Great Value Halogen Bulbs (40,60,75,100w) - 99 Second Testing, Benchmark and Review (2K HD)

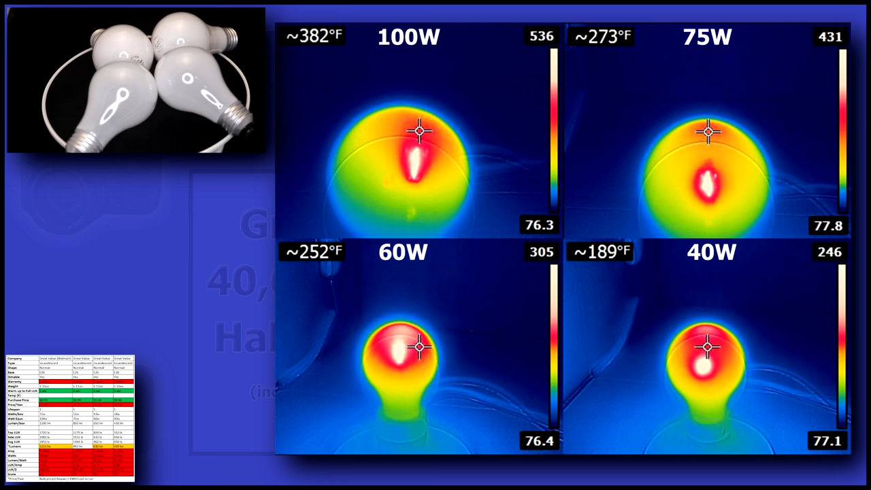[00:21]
As you can see on this thermal image, the 100 watt bulb was approaching 400 degrees. All right, let's bring up the numbers. First, let me point out that these bulbs have no warranty,